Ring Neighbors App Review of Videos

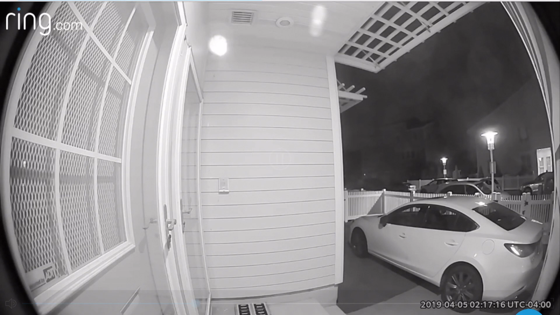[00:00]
Alright, I'm going to start this new trend of in my community with the Ring Neighbors app. And I give them a little input on each of the crime that happens. Now, I don't know if I might do this daily. This is a little something I think I've, you know, just thought I'll start doing. So you have this guy checking in the cars. Long story short, as you see in the video, keep your doors locked for your cars.